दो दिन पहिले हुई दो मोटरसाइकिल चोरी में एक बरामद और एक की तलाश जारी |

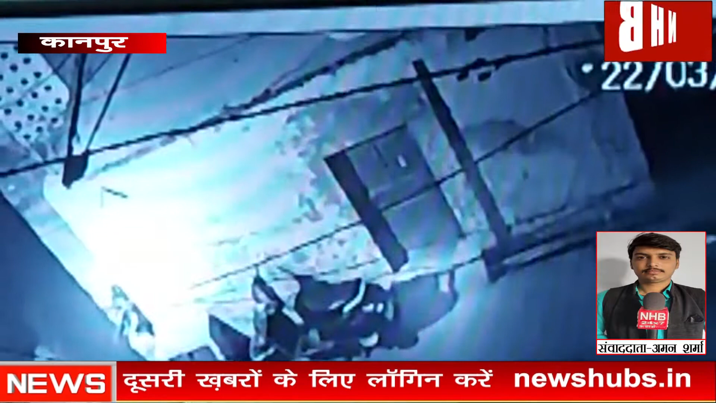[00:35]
देखा जा सकता है कि ये शातिर चोर किस प्रकार से बिल्कुल आसानी से गाली का लॉक तोड़ता है और उसके बाद गाली लेकर रफू चकर